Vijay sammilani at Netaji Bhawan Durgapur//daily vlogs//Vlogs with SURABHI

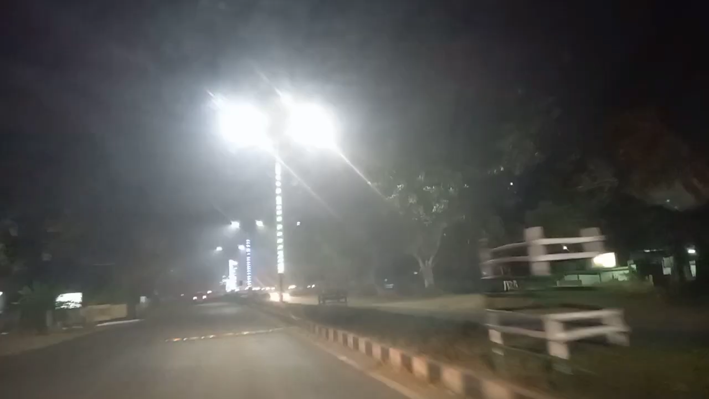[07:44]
बंद हो गिया है अभी यहां आई जो सामने वाल अलग अलग कलर का रेड ग्रीन और कौन कौन सा कलर का पता नहीं लाइट